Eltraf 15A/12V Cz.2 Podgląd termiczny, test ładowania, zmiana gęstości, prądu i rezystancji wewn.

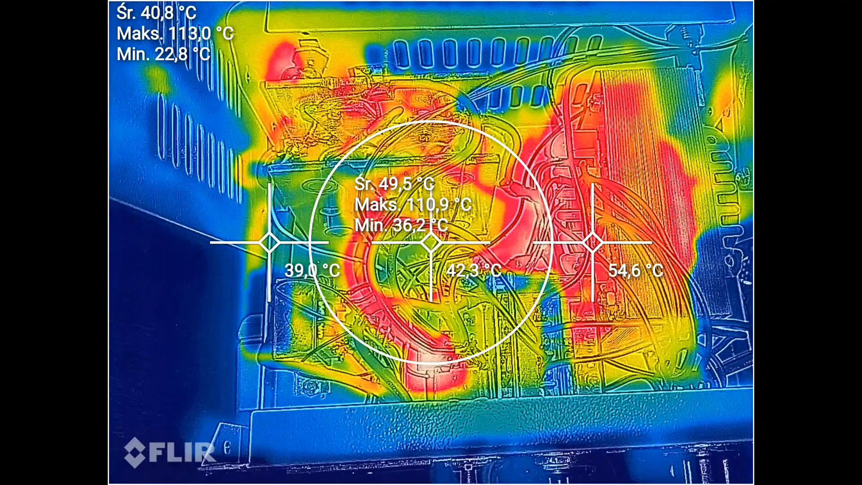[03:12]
Tak po całości na tym tle to chyba transformator i uzwojenia najbardziej się grzeją. No i ten przełącznik, którym tutaj przełączam jednopołówkowo albo dwupołówkowo transformator.
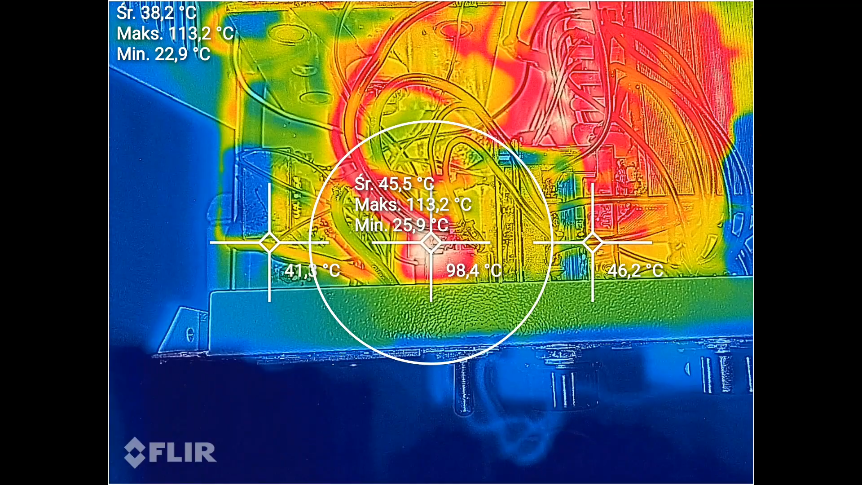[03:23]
On screen: max 113.2°C
Tutaj blaszki się mu nagrywają w okolicach chyba nawet 115-120 stopni. Trzeba tutaj pewnie zmienić przewody, bo jak te dotykam to nawet przewód jest można powiedzieć gorący. Nie parzy tak od razu, ale czuć i to dość mocno.
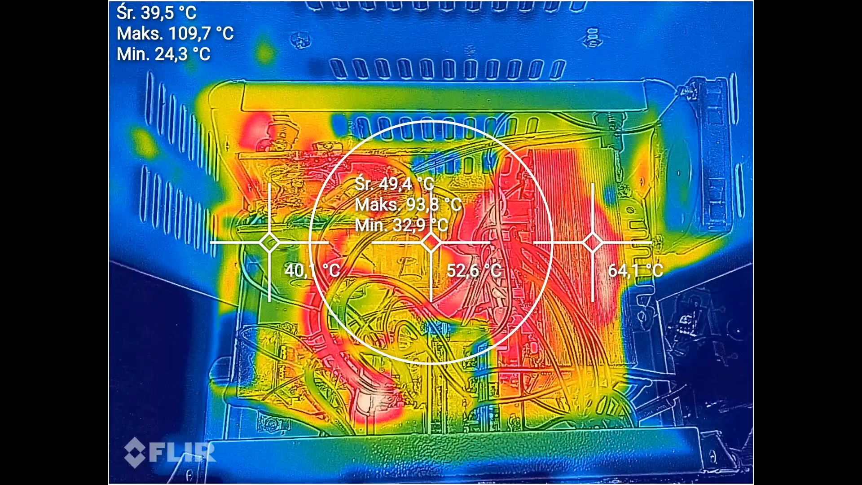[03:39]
Dobry przewód będzie też dobrym przewodnikiem ciepła. No cóż, nic się nie wyłączyło, więc na razie będę go obserwował.
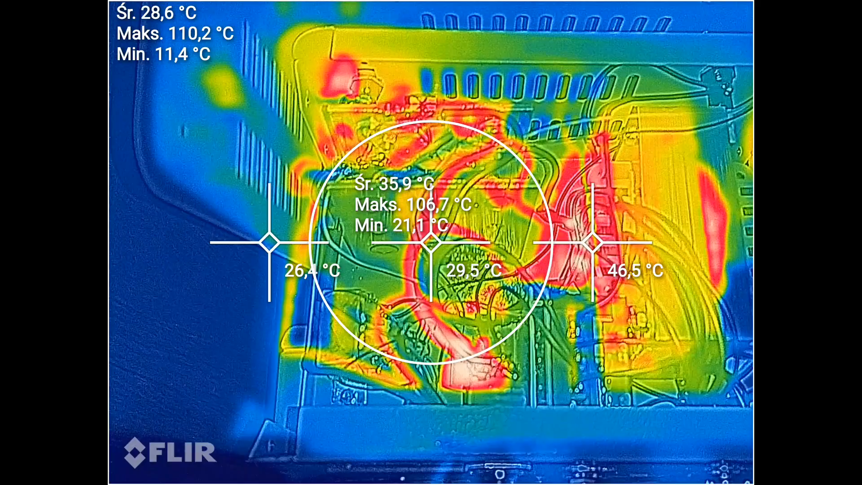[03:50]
On screen: spot 29.5°C
No i coś tu czuć ciepłego powietrza, że z niego uchodzi. Nie tylko ciepłe powietrze, ale jakaś farba, jakieś takie coś.
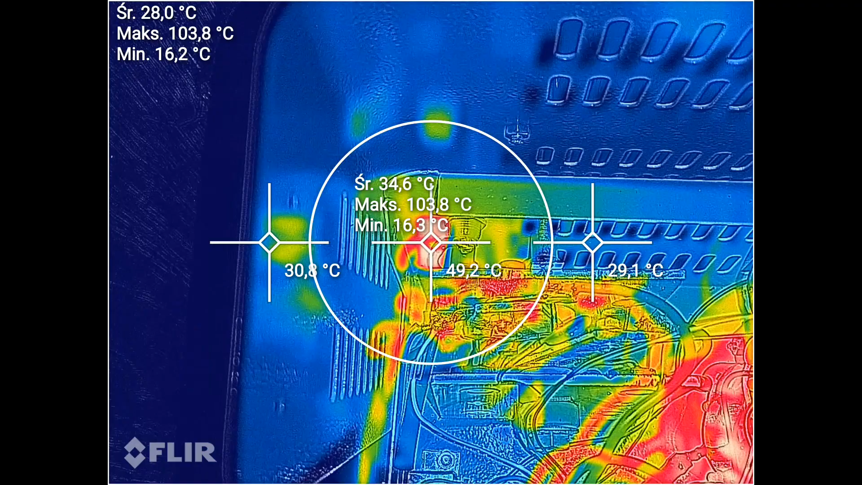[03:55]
On screen: max 103.8°C
Gniazdo bezpiecznika z strony wtórnej. No ma 100 stopni ponad nieco.
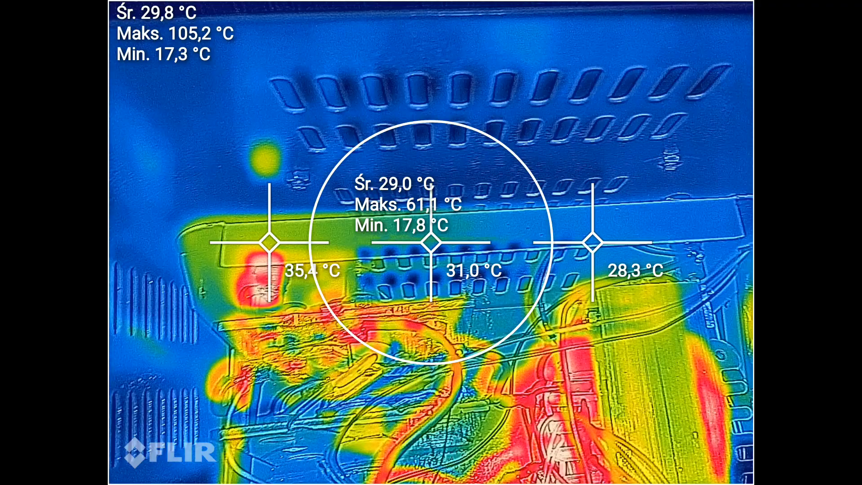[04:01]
Strona pierwotna raczej się nie grzeje, w ogóle jest niewidoczny ten bezpiecznik.
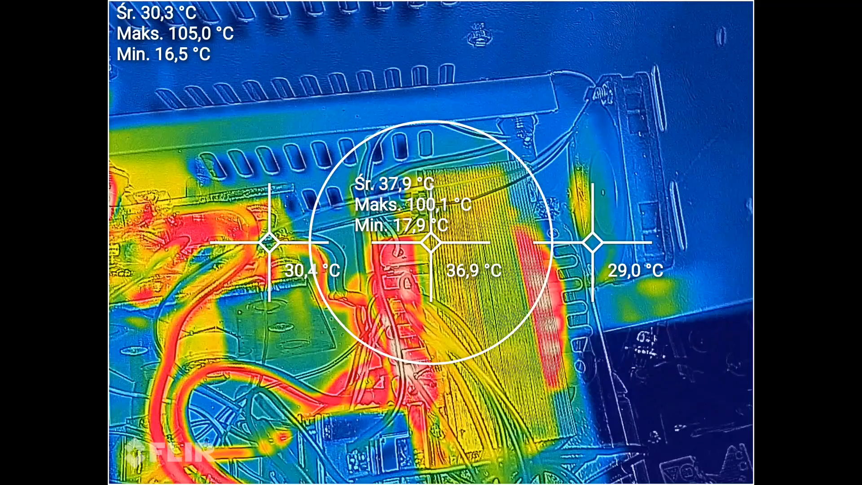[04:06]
Transformator jako tako sam z siebie, to on przynajmniej na rdzeniu jest bardzo chłodny,
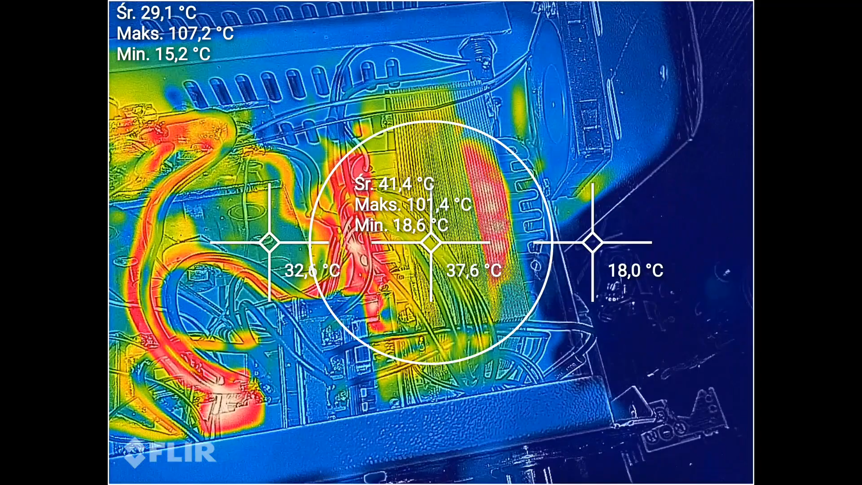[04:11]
ale te uzwojenia, te druty no to troszeczkę się nagrzewają.
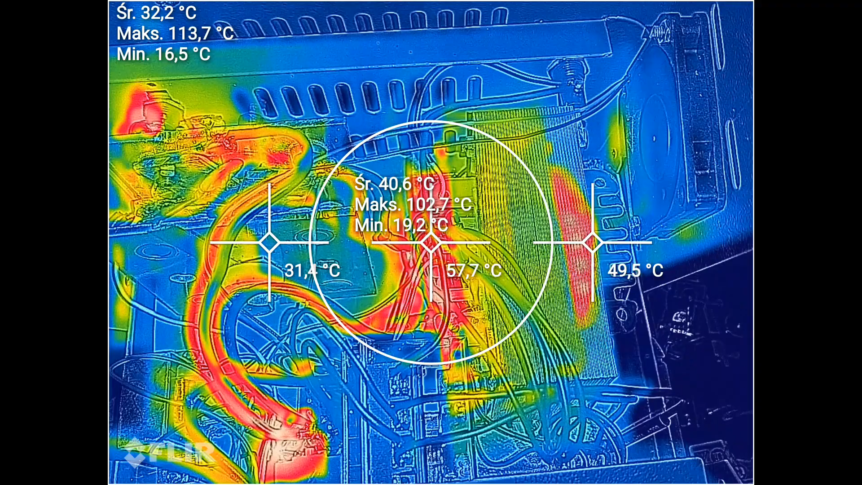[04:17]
On screen: spot 57.7°C
Są 110 stopni, widzę już mają.
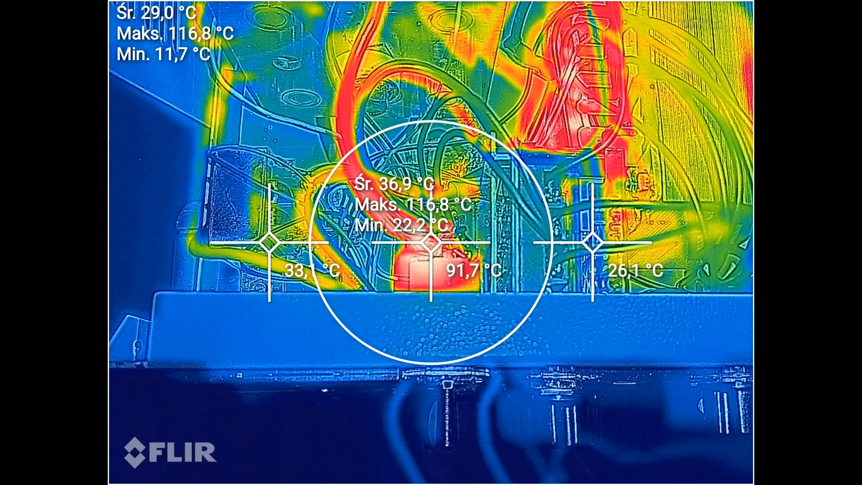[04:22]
On screen: max 116.8°C
No i niestety mój przełącznik, nie wiem, trochę się mocno nagrzewa. 50-60 stopni to bym przyjął, ale 100, 20, 115, troszkę mi tutaj nie pasuje.